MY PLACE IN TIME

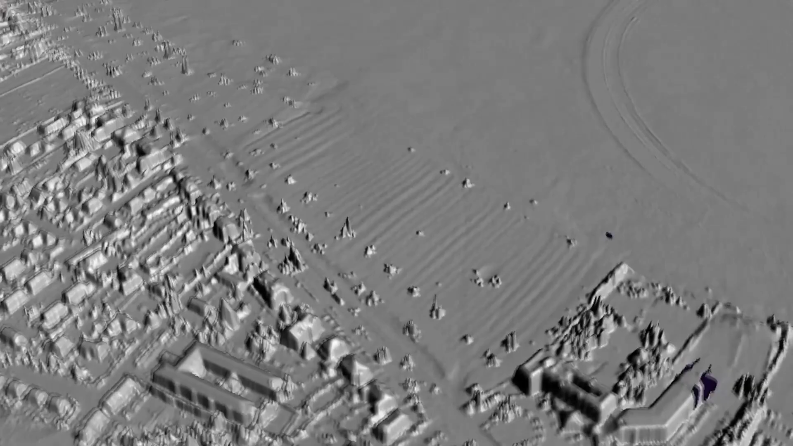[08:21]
Learning to use LIDAR, as well as interactive aerial photography from websites such as Google Earth,
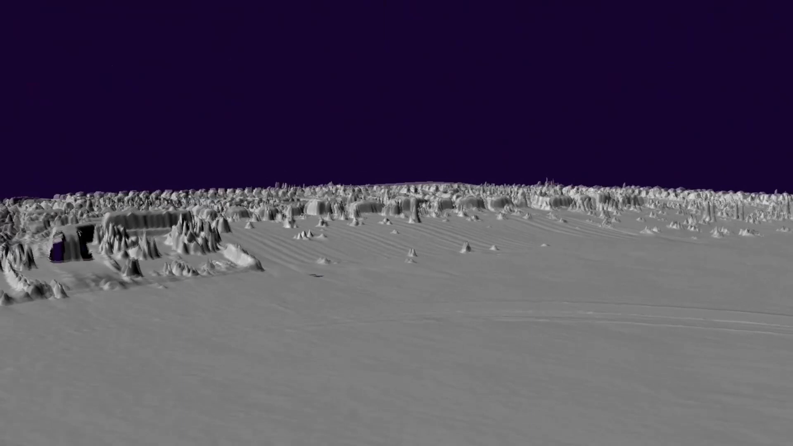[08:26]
young people can explore places and look for clues without leaving the house. It's like having your own drone that you can fly anywhere.